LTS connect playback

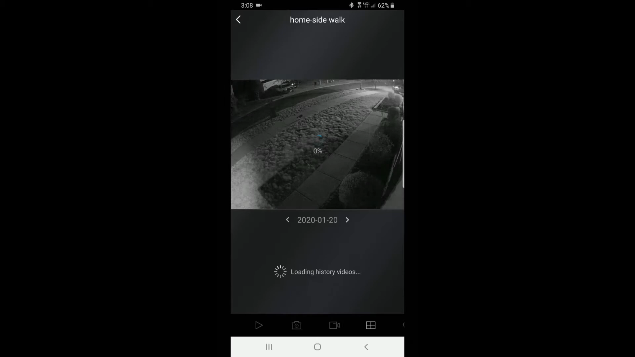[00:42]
at 12 a.m it's going to start that playback if you want to go to a different date you just hit the back button and it'll go 21st the 20th and so on so that's a very quick way to get to recordings this is a little slide here you just slide this back and forth it goes in military time and it's going to go to that time and then if you want to capture a video you have the things on the very bottom so you have the pause the camera and then you have the video recorder right next to it so the camera right next to the pause button if we hit that that's going to take a snapshot of what we're looking at currently if you want to create
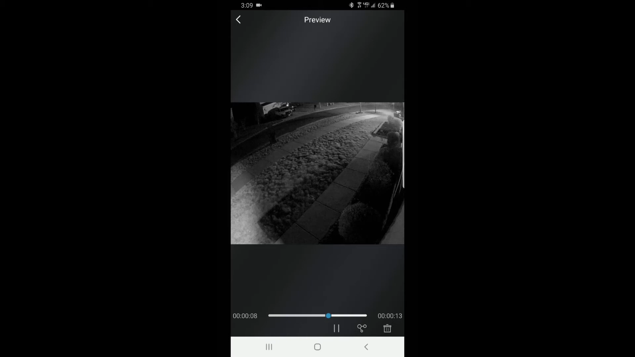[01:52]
you can share it uh whether it be gmail or however you want to send it if it's a large file more than likely
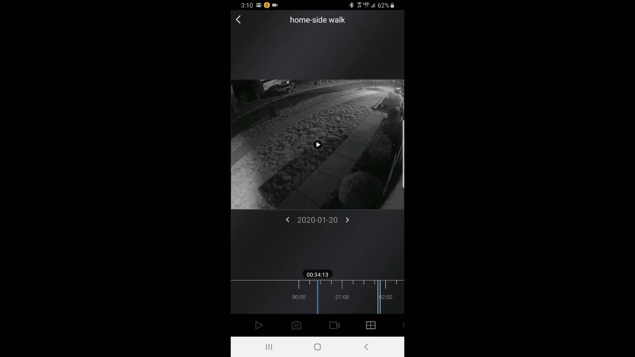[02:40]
again you just slide this it'll take you to your little tick marks which are representing motion and that's how you can do playback very simply if you have any questions please don't hesitate to ask and again this is tylo with phoenix custom